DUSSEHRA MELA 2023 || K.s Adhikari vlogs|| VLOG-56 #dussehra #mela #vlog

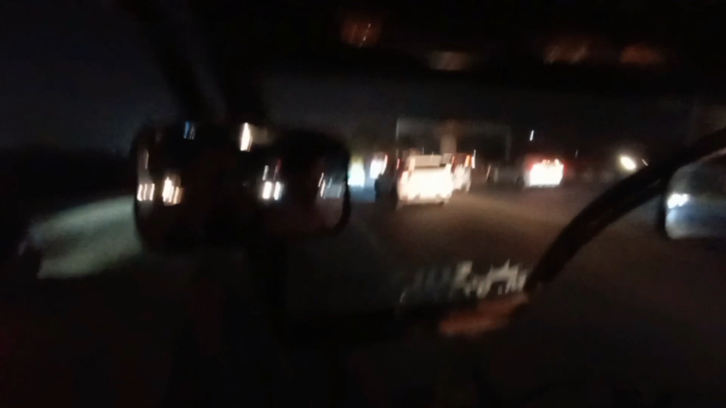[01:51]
पहले भी हम मेन रोड पे ही थे, बट पहले क्या था, पहले जाम था, अब जाम नहीं है। अब हाईवे रोड पे, अब हाईवे रोड पे हम। एंड यू कैन सी, क्या कह रहा है अंकल बे?